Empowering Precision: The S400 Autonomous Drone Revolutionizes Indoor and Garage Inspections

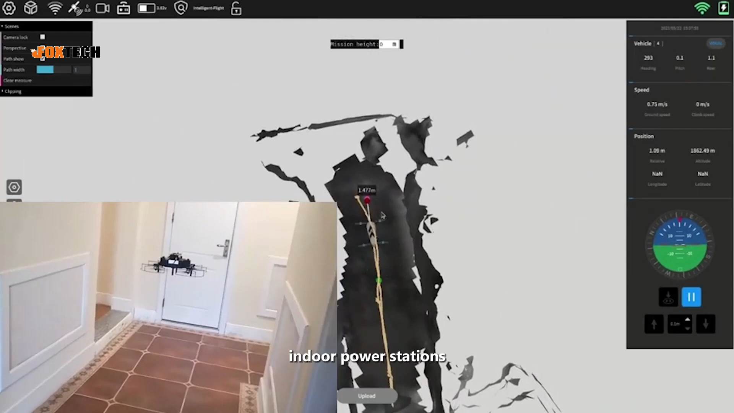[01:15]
indoor power stations, or large warehouses, the S-400 autonomous drone can complete the task well.
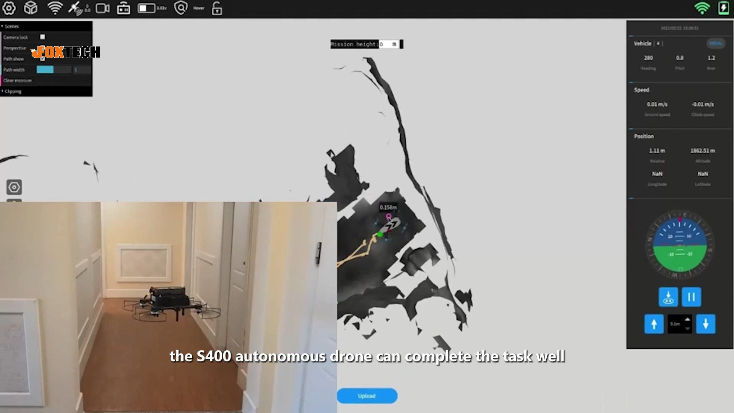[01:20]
The extremely simplified control design of the S-4-3 of the S-400 allows
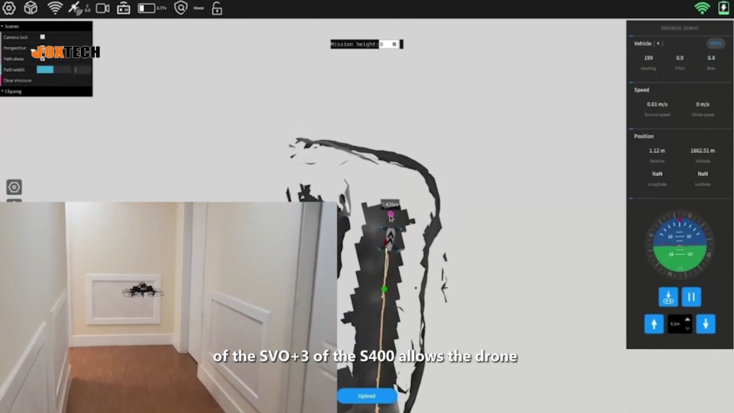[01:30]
the drone to fly autonomously to the commanded location by just clicking on the target location,
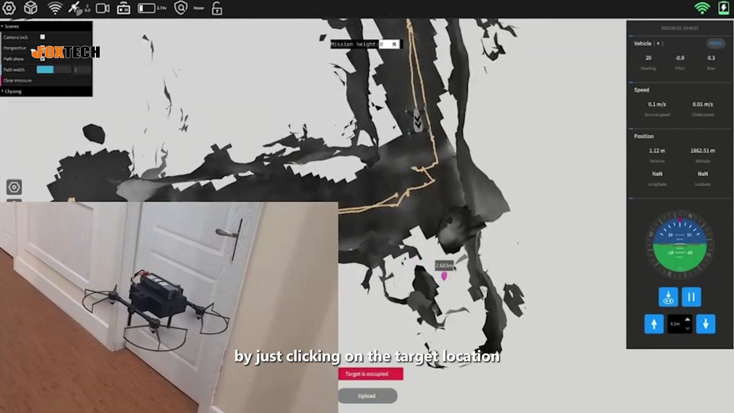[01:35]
greatly reducing the difficulty of operation.
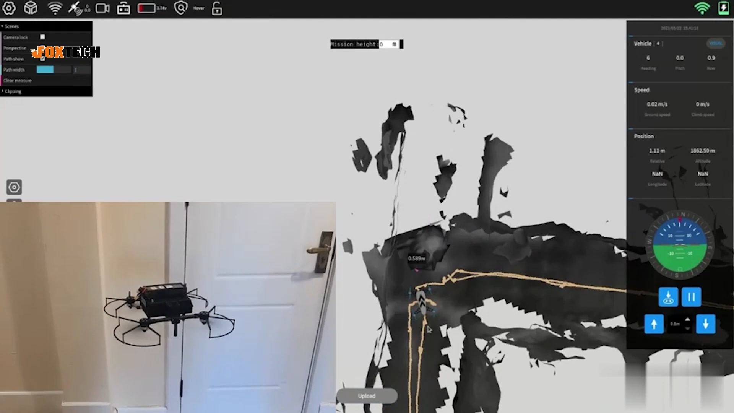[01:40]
The S-400 can construct a three-dimensional digital map of the area.
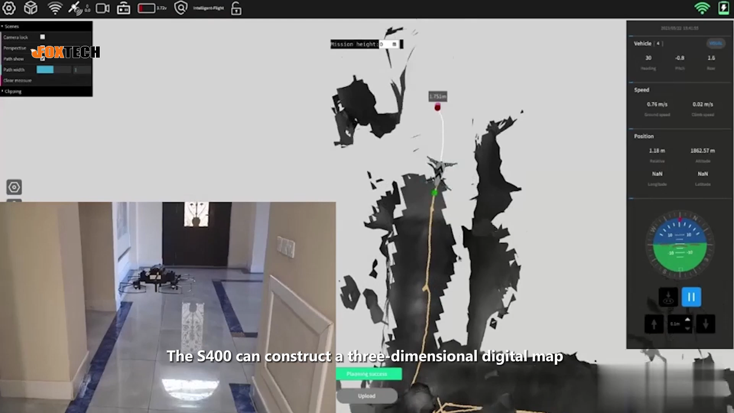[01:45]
It flies through in real-time and can also transmit back the images captured by the camera in real-time.
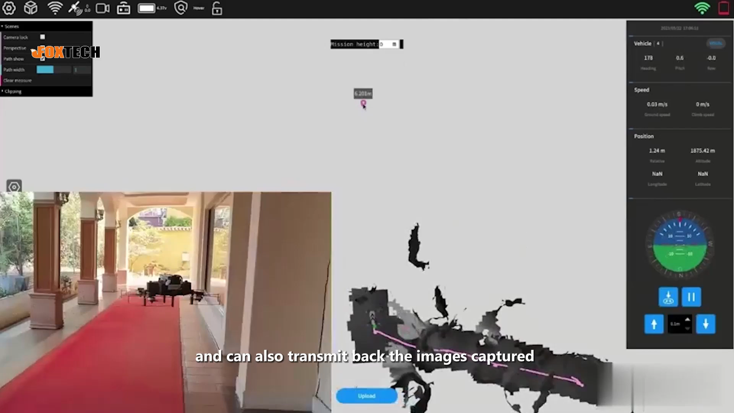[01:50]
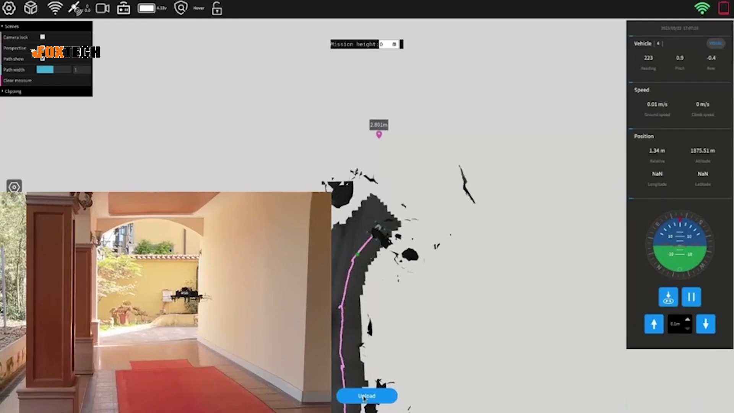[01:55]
The S-400 can display digital flight paths in real-time with an error of F5 CTM.
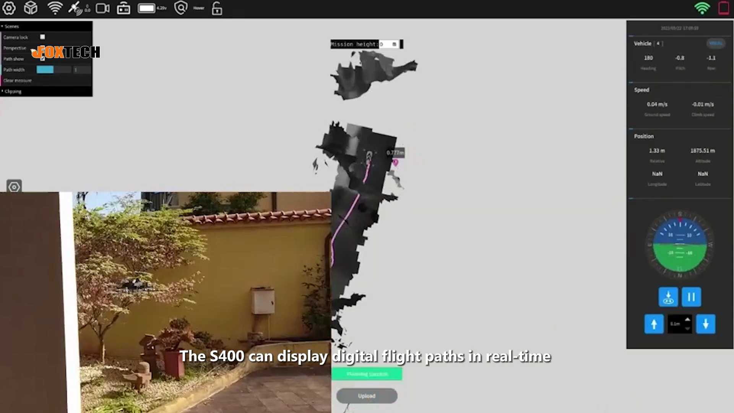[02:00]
It can plan and preview routes on a 3D map to facilitate viewing of terrain conditions.